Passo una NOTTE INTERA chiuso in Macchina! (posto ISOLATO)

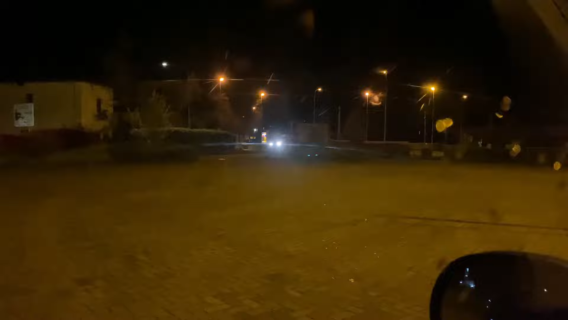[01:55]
Di qua, ok No, oh cazzo Oh cazzo, dove cazzo va? No no no no no, non venirti qua per favore Quello è un furgone quello Quello è un furgone, dove cavolo va?
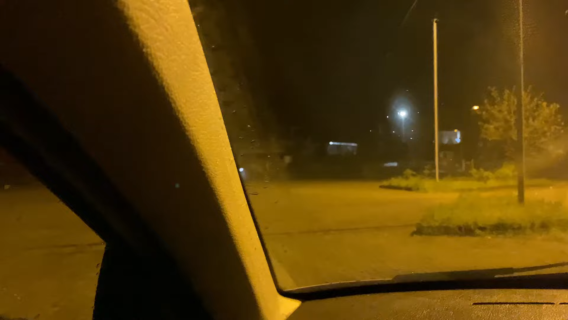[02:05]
Ah è andato dritto Non vuole Non vuole, è tre e mezza di notte Situazione attuale,